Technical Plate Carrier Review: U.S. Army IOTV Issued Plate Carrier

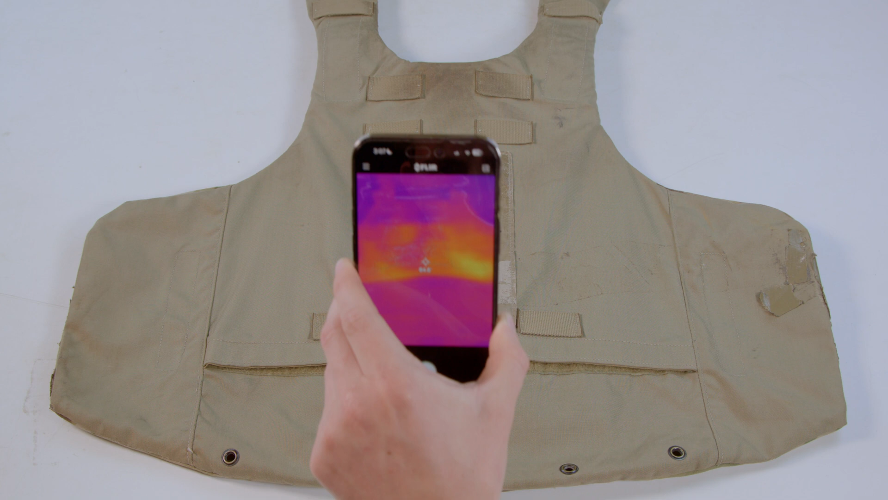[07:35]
For those interested in the specifics of our thermal transmittance testing methodology, here is our experimental design. Take a FLIR camera surface reading of the body-facing side of the plate bags at room temperature.
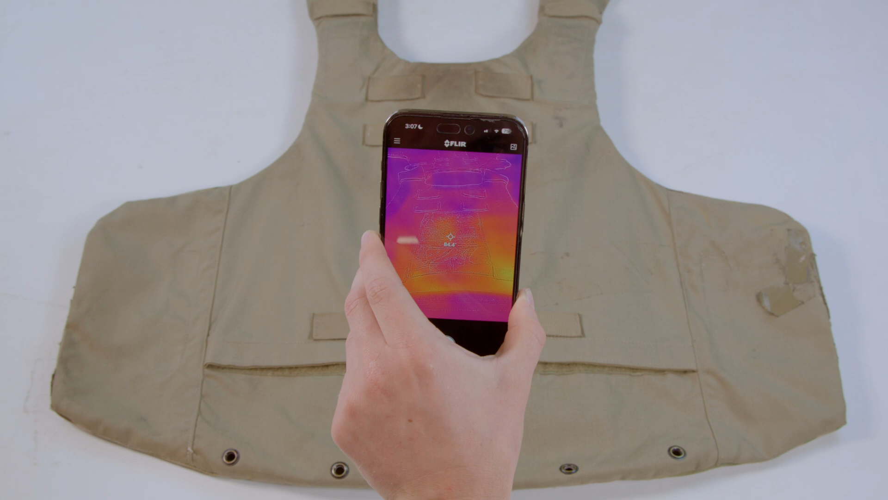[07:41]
Place a single ice plate curve, fresh from the freezer, into the plate bag. Close the plate bag and place a hard-armor plate on top for 30 seconds to simulate wearing the plate carrier.